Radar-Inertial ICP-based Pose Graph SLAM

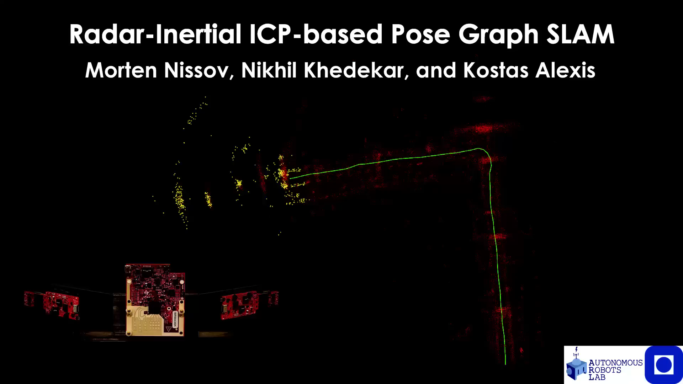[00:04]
This work presents RISLAM, a radar inertial ICP-based method for simultaneous localization and mapping. It integrates radar inertial odometry with radar point cloud associations by incorporating the relative transforms from each as factors in a pose graph optimization problem.
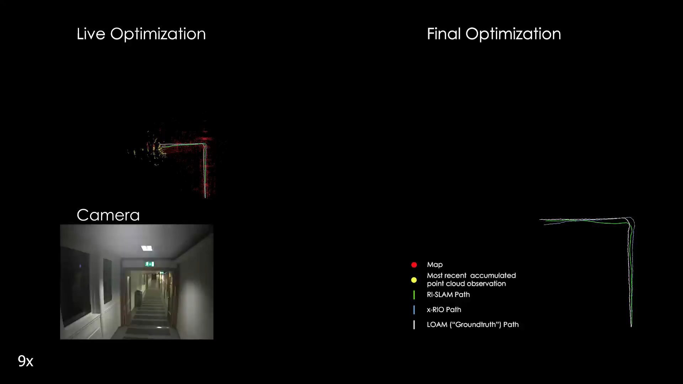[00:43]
The point cloud registration is included in the factor graph using the relative transform calculated by ICP between different point cloud observations. This is done over two time horizons,